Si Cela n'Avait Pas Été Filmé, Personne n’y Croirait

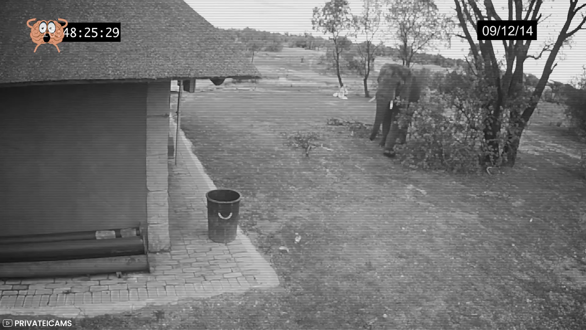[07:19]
At first you can see an elephant approaching what seems to be a trash bin.
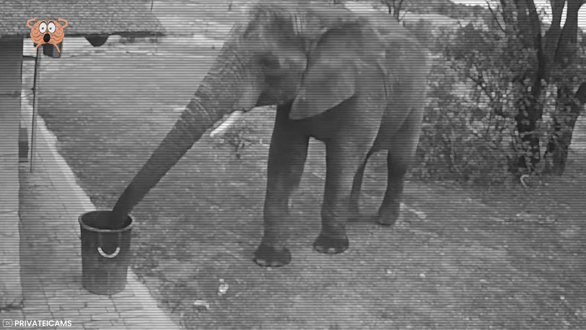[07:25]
He puts his trunk in there and quickly gets it out. And then, the most amazing thing happens. You're not going to believe this, but the elephant actually picks up trashed with its trunk and after a bit of a struggle, puts it right where it belongs, in that trash bin.